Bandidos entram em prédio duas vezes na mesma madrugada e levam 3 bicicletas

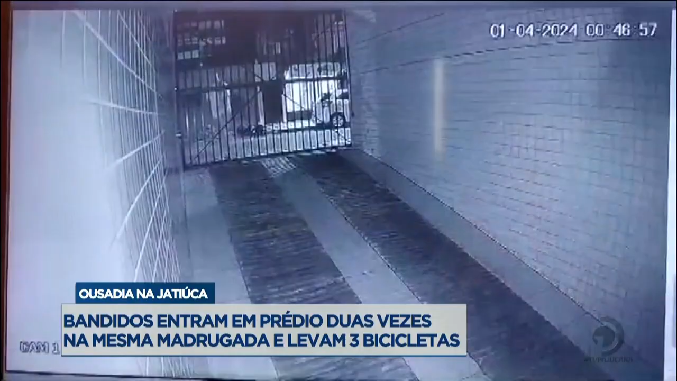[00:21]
Era meia-noite e 46 minutos da madrugada desta segunda-feira, quando o primeiro suspeito apareceu. Ele olha para os lados, para cima, e abre o portão da garagem sem dificuldade. Mais uma vez, ele observa a movimentação na rua, no bairro da Jatiuca, e vai embora. Um minuto depois, aparece outro homem, mais magro e de boné. Ele tenta esconder o rosto ao entrar na garagem. Em pouco tempo, aparece tentando sair com uma bicicleta, mas não consegue.